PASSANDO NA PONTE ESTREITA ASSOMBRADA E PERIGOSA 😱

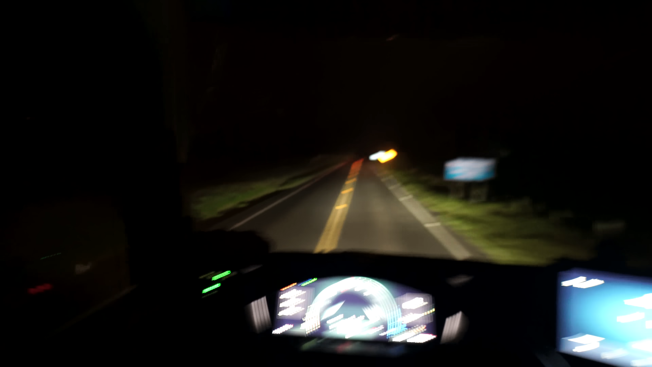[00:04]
Chegando aqui em Porto Amazonas E desse jeito a gente vai começando
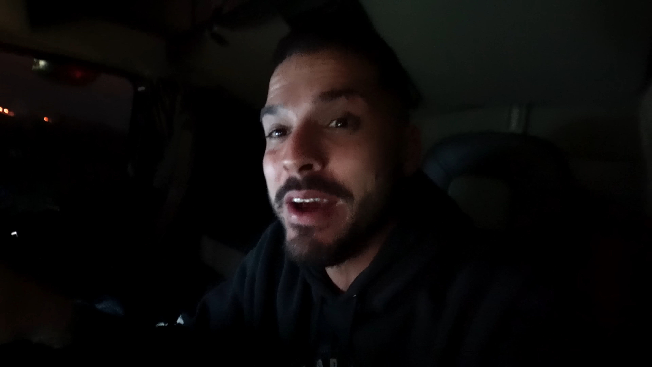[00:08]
mais um vídeo aqui no canal do Bruno Garcia Essa viagem tá sendo muito massa, vai sair vários episódios pra vocês aí, beleza? Deixa eu segurar no freio aqui, mano, porque aqui é um descidão cabuloso Deixa eu segurar aqui, que ali embaixo tem um quebra-mola pesado Aí, aí,
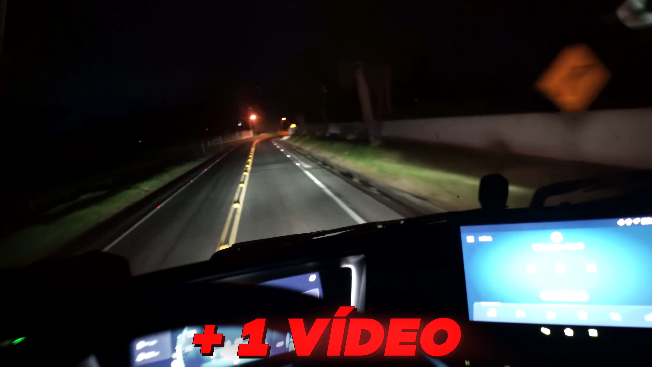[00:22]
tamo chegando aqui em Porto Amazonas Tô gravando um vídeo na sequência do outro aí, acabei de despedir do Marquinhos ali Ó, e aqui tem umas curvinhas cabulosas, rapaziada E lá na frente tem uma pontezinha bem estreita Nossa, olha o tanto de óleo que derramaram aqui, mano, que perigo pro cara cair de moto Olha essa faixa preta, rapaziada Atenção, você que anda de moto, de carro, caminhão Evita passar nessas poças assim, ó Isso aqui é tudo óleo que o povo derruba no chão,
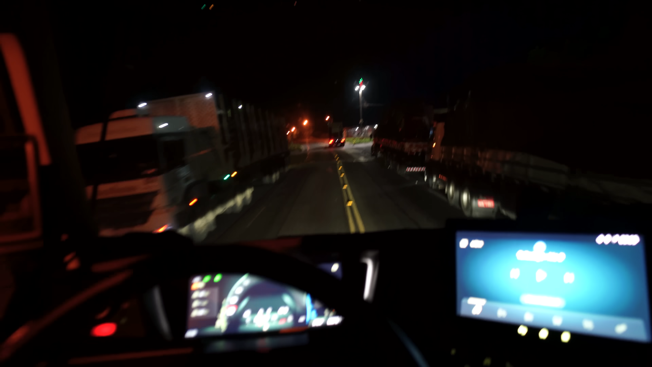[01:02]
Deve ter algum lanche por aqui, hein Esse cara tá parado aqui, ó Ah, eles tão ali jantando ali, ó, na lanchonete ali, ó E vambora Porto Amazonas,
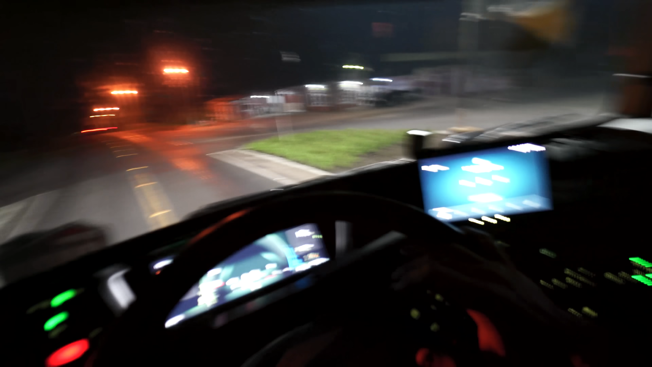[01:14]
rapaziada Daqui a pouco vamos sair ali na 116 ali em Campo Tenente Vai sair lá em Mafra e o couro vai comendo,
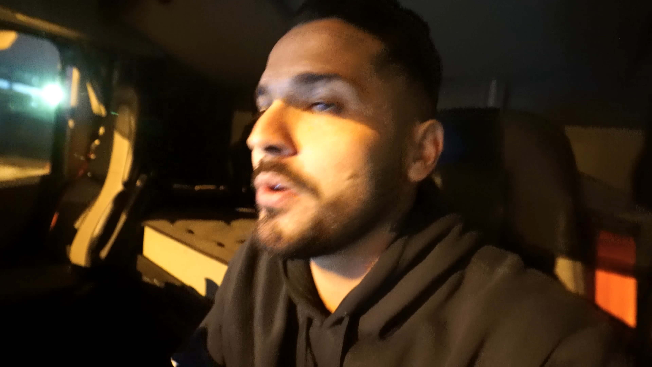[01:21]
hein Tá deixando o seu likeão nesse vídeo que ele é muito importante Eu vou meio ligado aqui que aqui é cheio de curva, pessoal
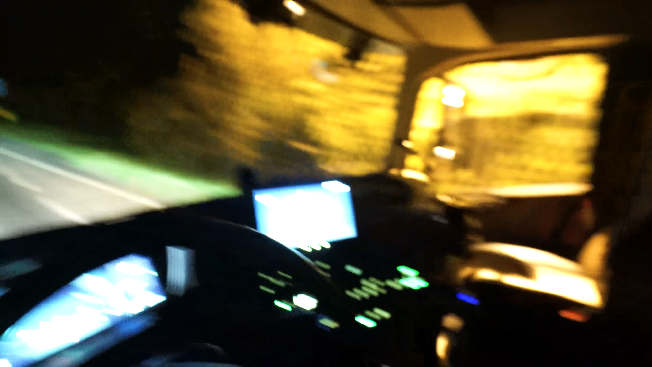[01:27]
Não dá pro cara errar aqui, hein, Deus do livre Aqui tem que tomar cuidado O bagulho é louco Olha o rapaz do caminhão ali Acho que não conhece aqui, ó Ele tá só no cavalo Mas ele tá indo bem devagar, ó Mas tá carregado, macho Aqui tá um subidão, vamos Acelera o carro Vamos subir Aqui é feio, rapaziada Ali na frente tem uma pontezinha cabulosa, mano Eu sempre passava aqui na época da GL Nas viagens com o cowboy também Nós sempre passava aqui, ó Vambora